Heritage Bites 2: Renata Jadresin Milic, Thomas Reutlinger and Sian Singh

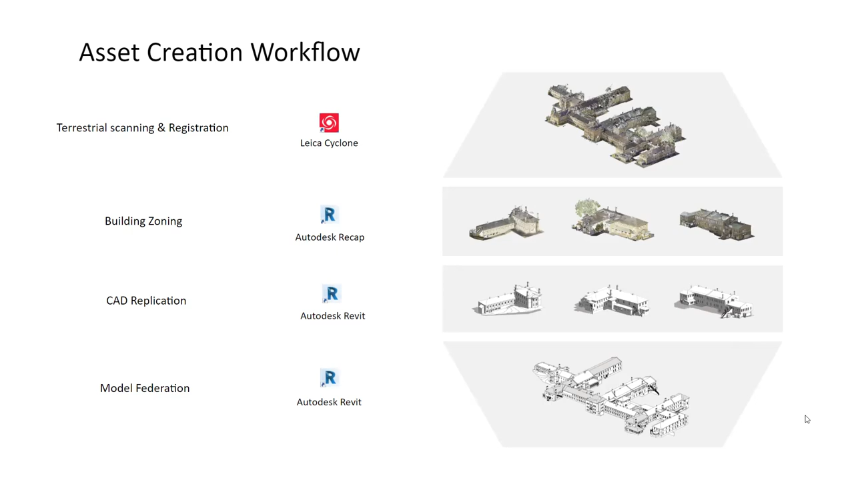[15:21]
as uh some stuff with malcolm there as well uh and this just screen just encapsulates um the various steps that we've taken uh and some of those um different tools and and and phases that the process has gone through but don't worry we'll get we'll go in depth into this um
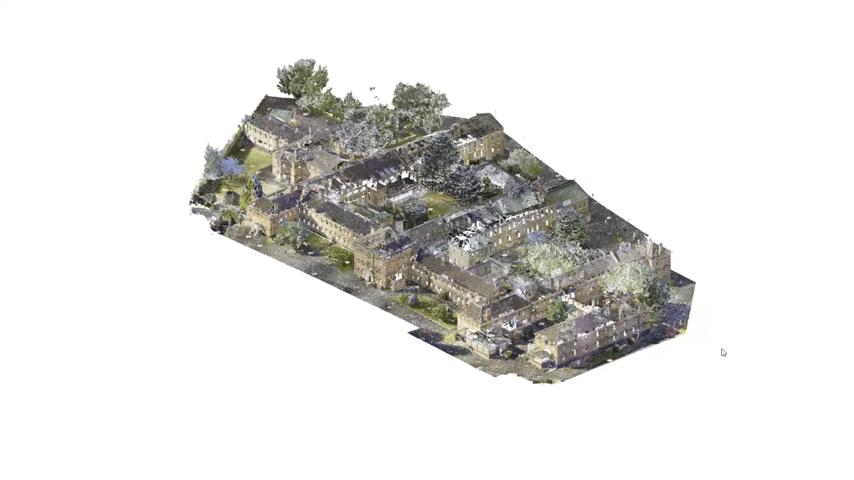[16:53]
eventually once you've stitched all those scans together through the process of registration uh you end up with an entire 3d model that you can interact with uh here's just a screenshot of it essentially um but we'll i think we're about to see something a bit more interactive here
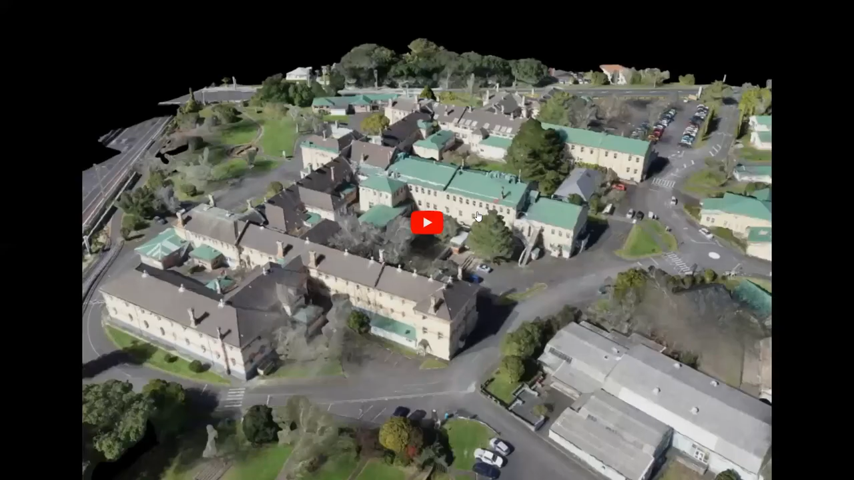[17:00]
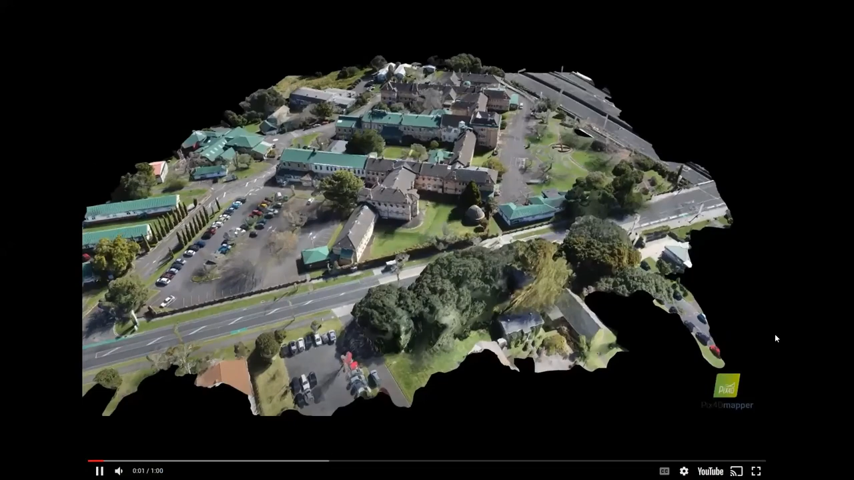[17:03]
so this is a mesh that's been produced from the drone
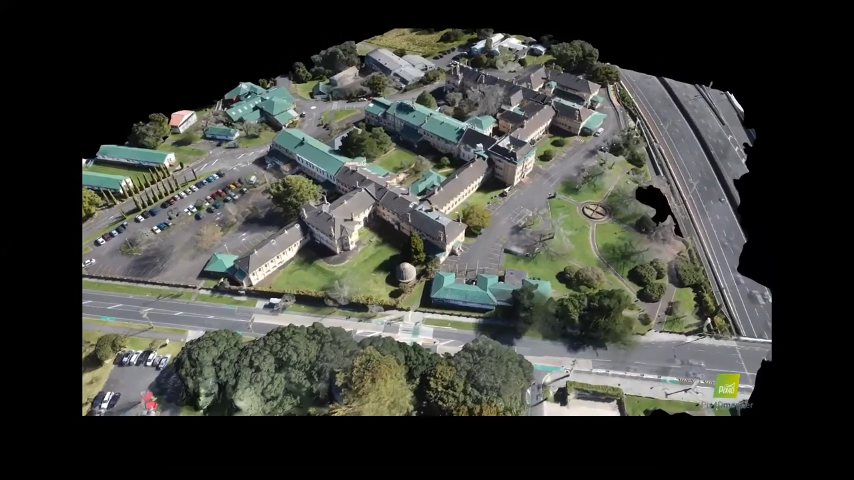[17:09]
model um this is a complete 3d model of the entire building and site
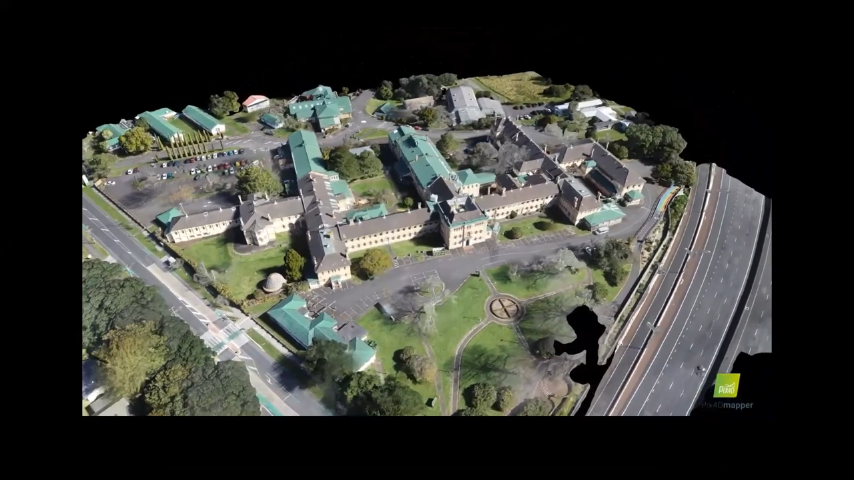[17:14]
um and yeah you can you can and this is just a video but you
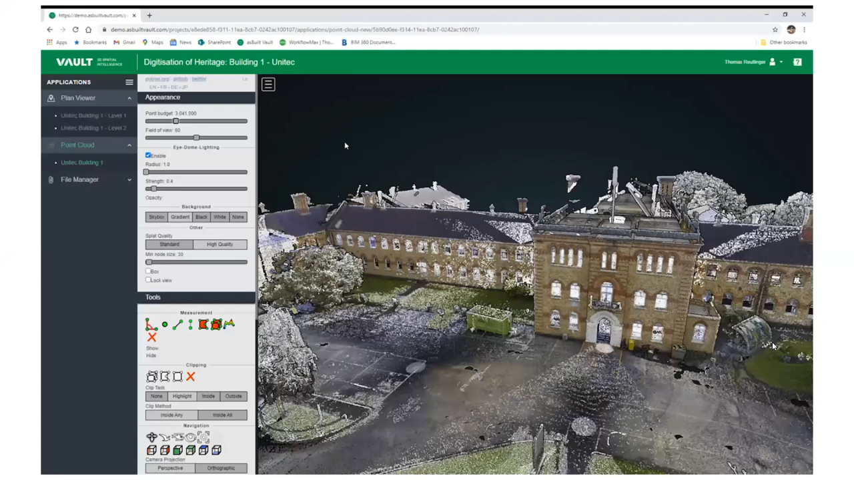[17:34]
and i'll just pop over screens uh just to show what that does actually look like
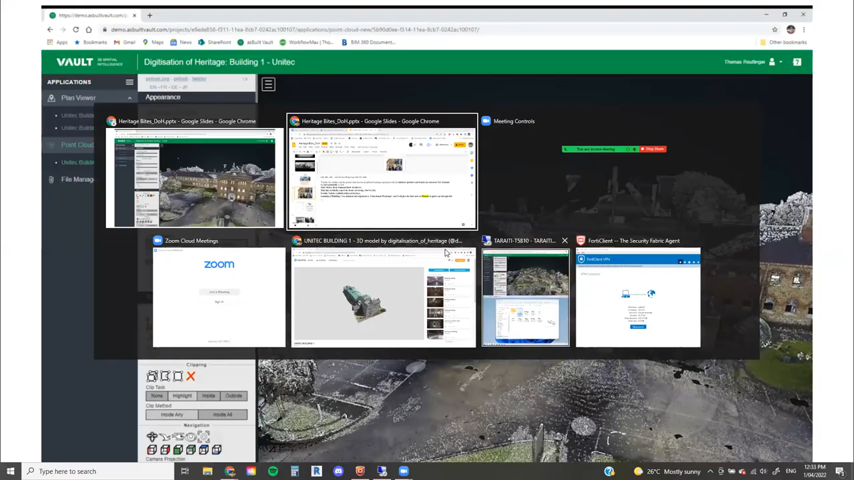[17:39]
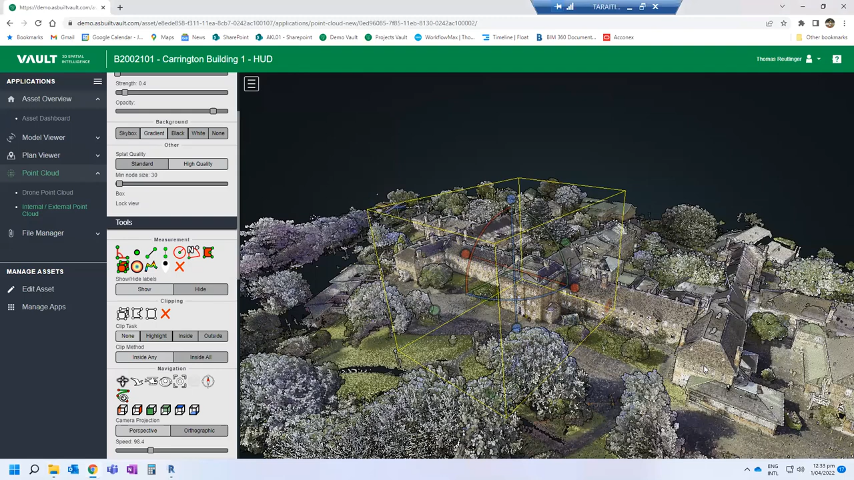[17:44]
cool so here i have the point cloud uh in as builds vault which is an online viewing platform for assets
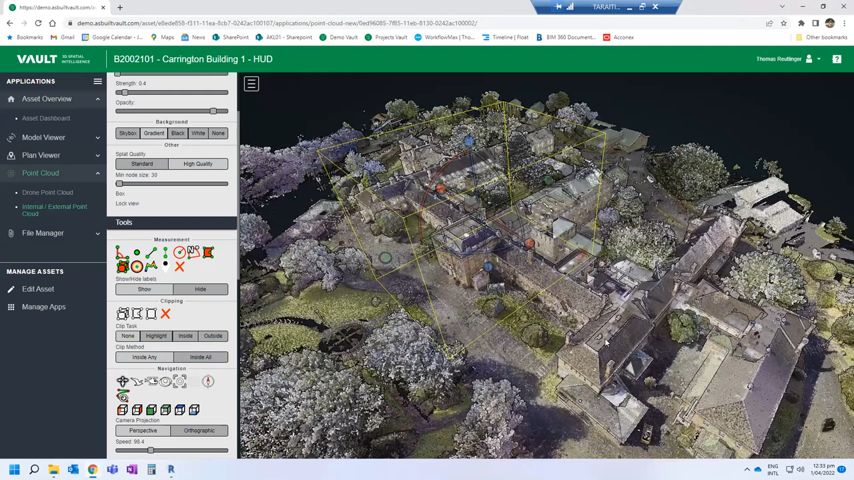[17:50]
um this you can see here i'm just navigating around the point cloud live
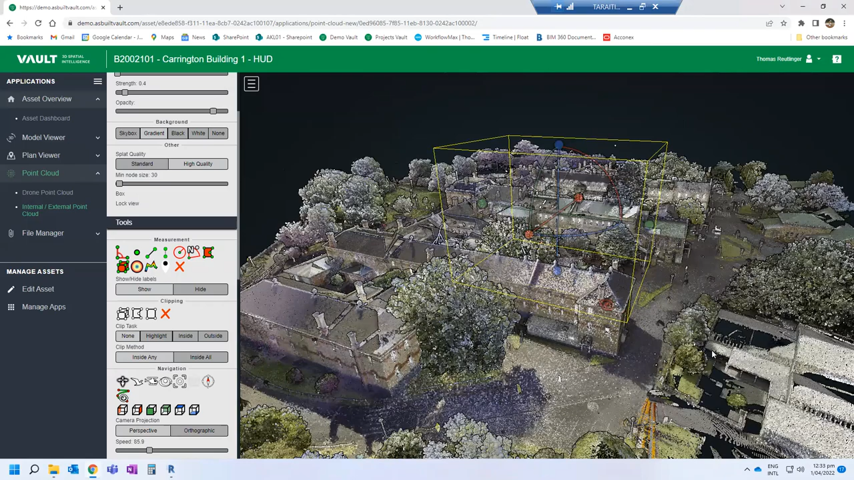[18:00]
and the beauty about this is you can you can see the building as it was documented at the time and you can start to use
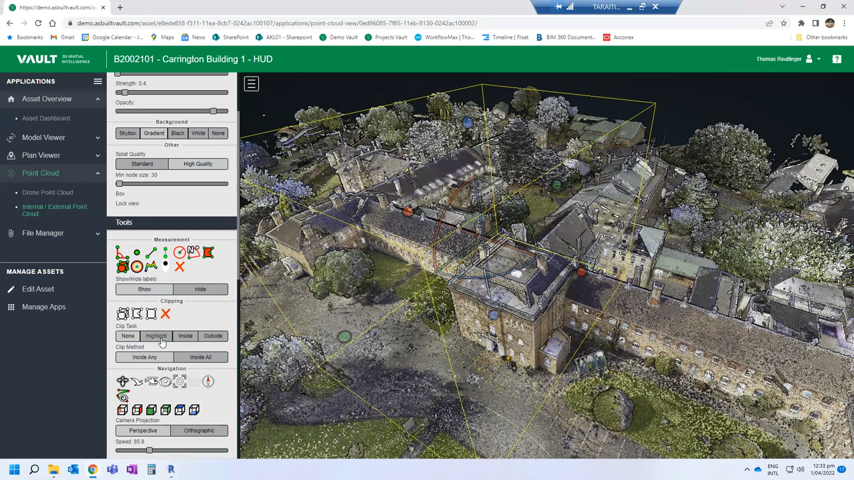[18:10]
all the traditional tools that you're used to like sectioning
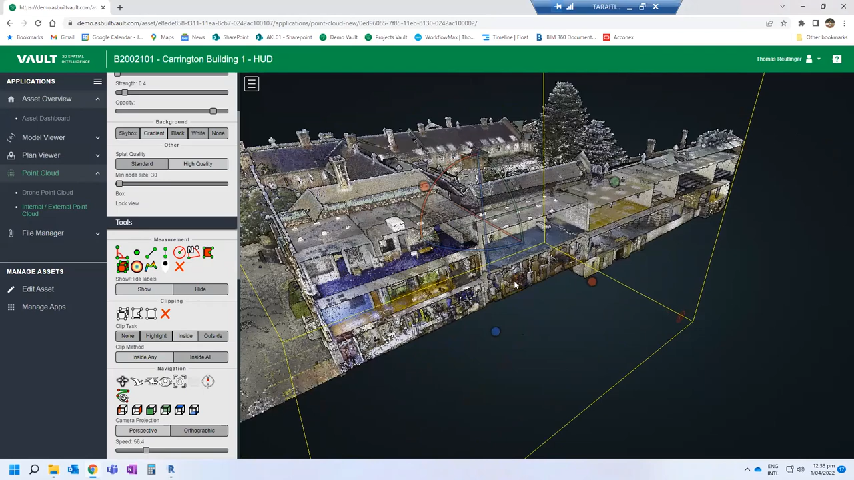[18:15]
and you can see the the interior and exterior of the building rendered in color
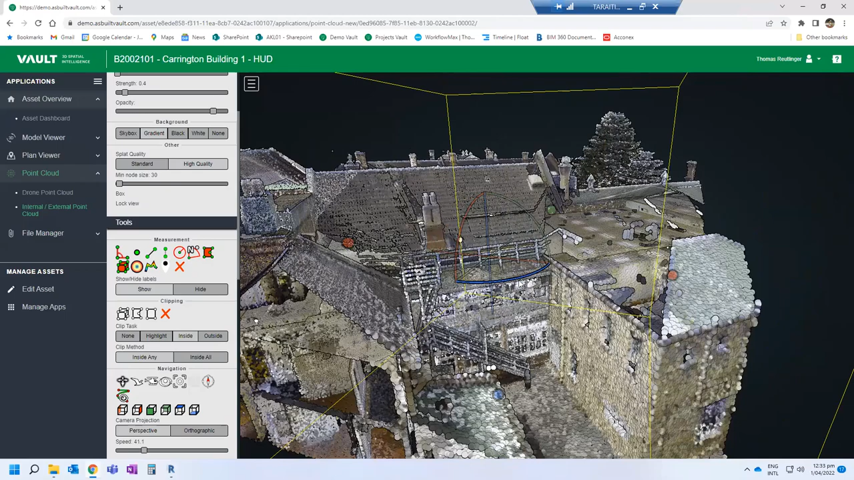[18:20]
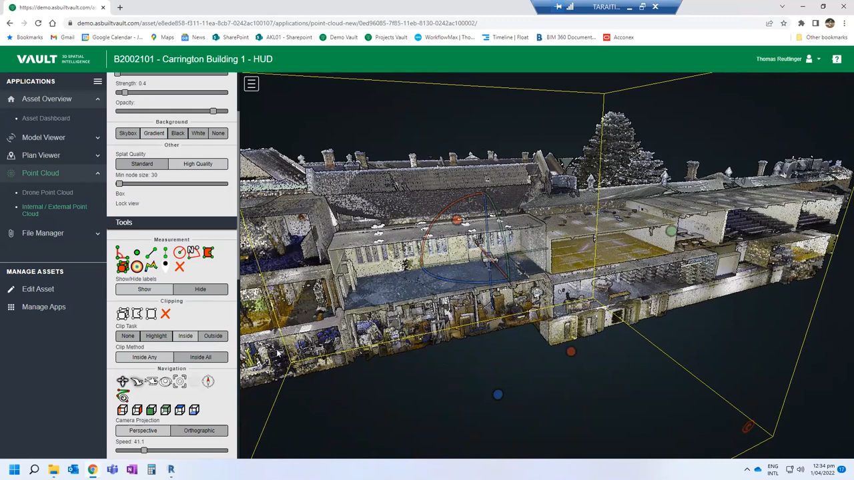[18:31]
i'll just fly around now as well and see we can do a fly
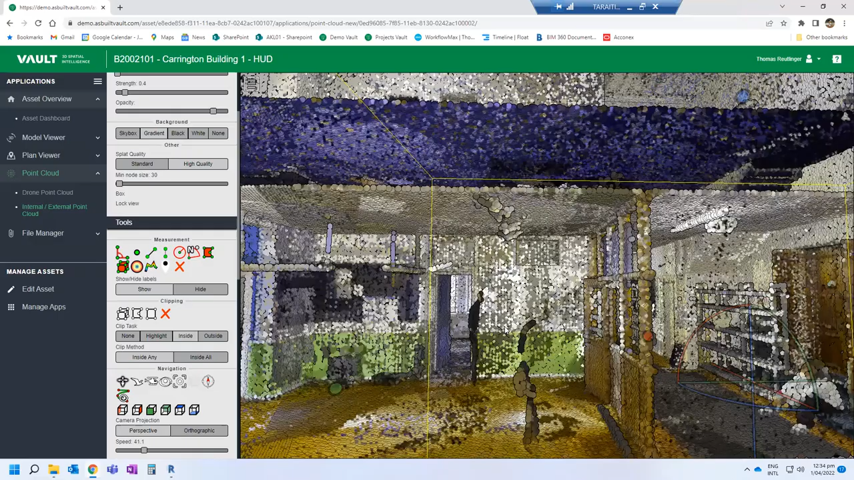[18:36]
through of the building oh my gosh sorry it's a little bit hard to control through the remote session
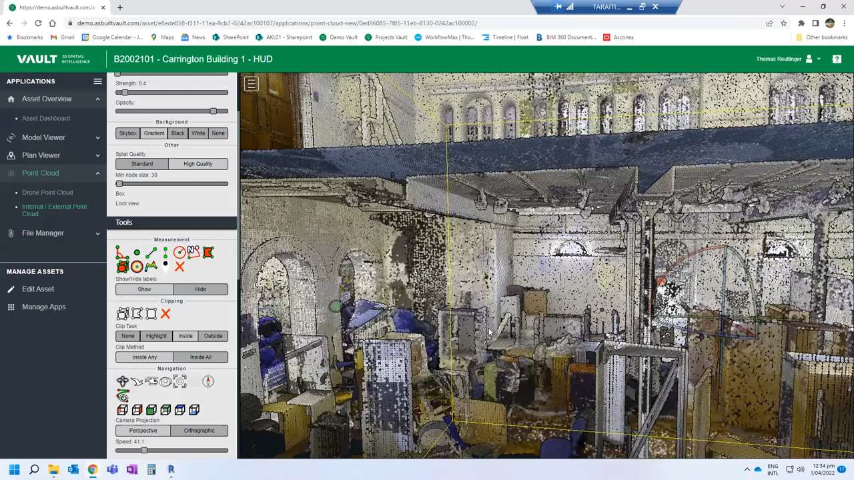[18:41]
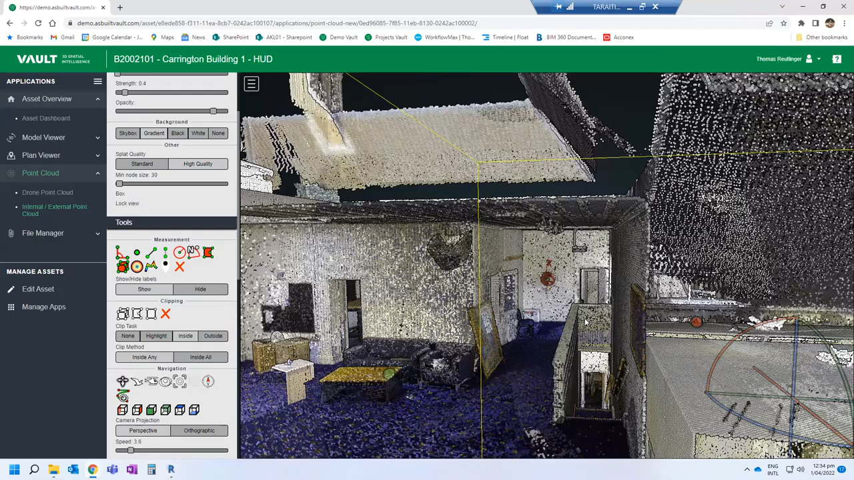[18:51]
there we go that's a bit better
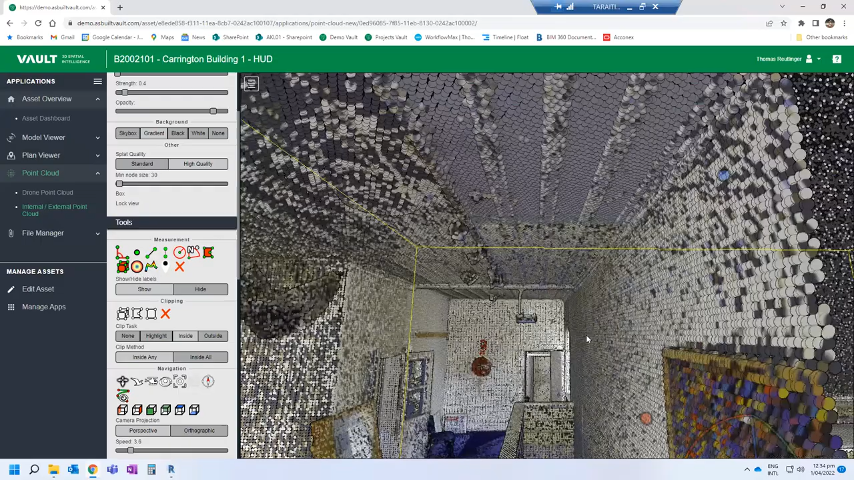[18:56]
but you can kind of see that the detail that you're really capturing
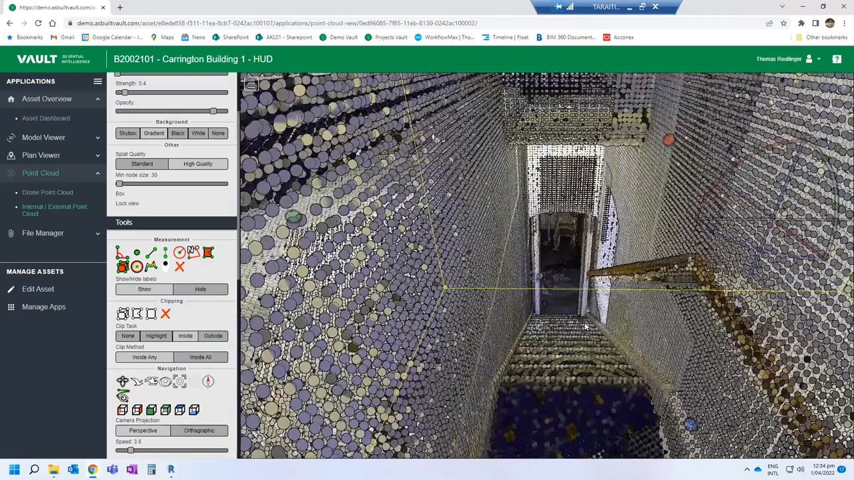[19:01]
through these scans is really powerful and you can employ a
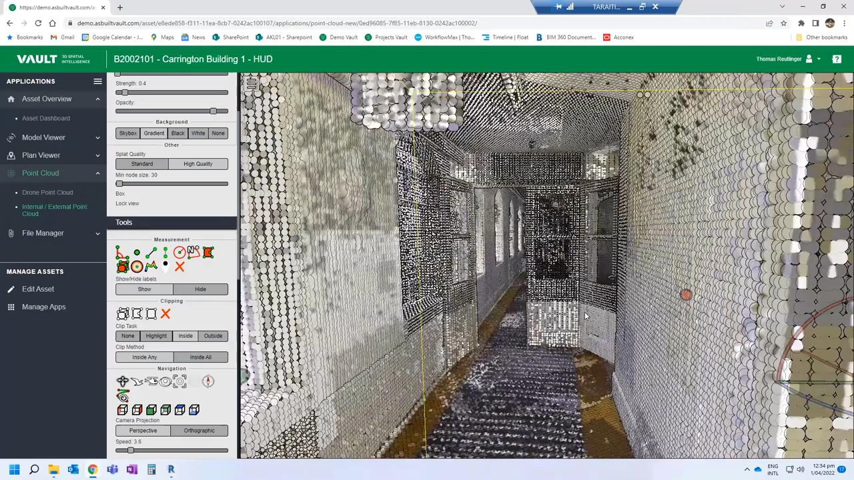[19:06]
whole bunch of analytical tools that will allow you to work with this data
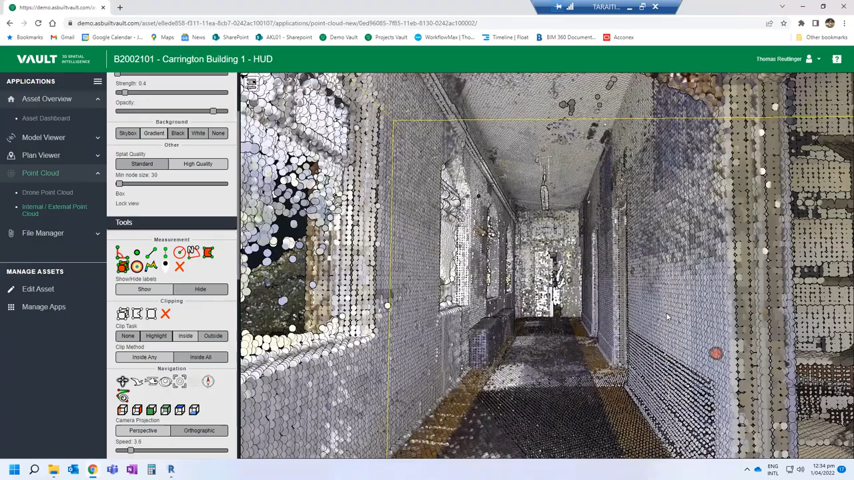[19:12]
but even just going through it like this is quite novel in its own right
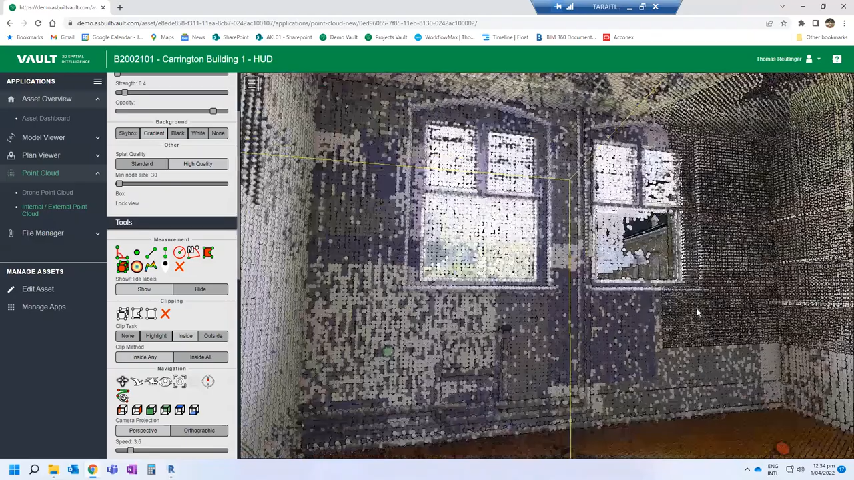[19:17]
uh yeah so now that we have that data we have to um take that down into a workable state and for us that meant working with 14 odd students who were going to model the building uh so we divided the building appropriately into 14 different zones that we could hand off in smaller chunks to the students and then
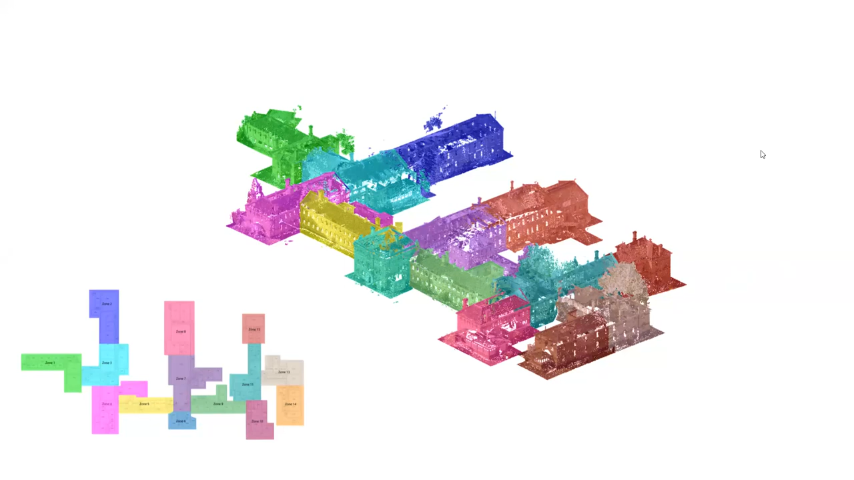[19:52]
eventually combine together in what we call federation so here you can see uh how we've divided up the zones with the the floor plan in reference um and once we get that in student hands in a more traditional software like revit uh you can see how the point cloud